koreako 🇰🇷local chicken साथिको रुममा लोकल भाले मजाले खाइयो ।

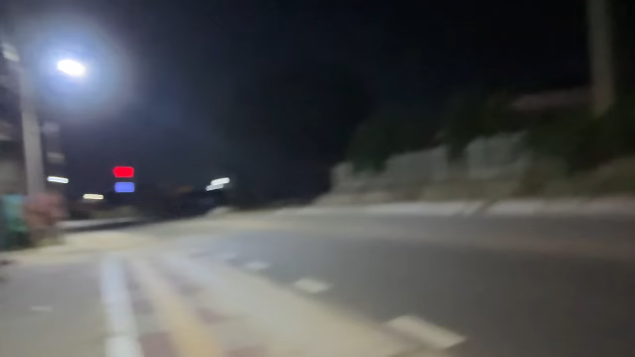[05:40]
खासै नेरी खुवाउने रोड चाहिँ हाम्रो पुरा खुल्ला छ यहीँ 10 बजीको रोड कोरियाको रोड पुरै खुल्ला छ नि त यसरी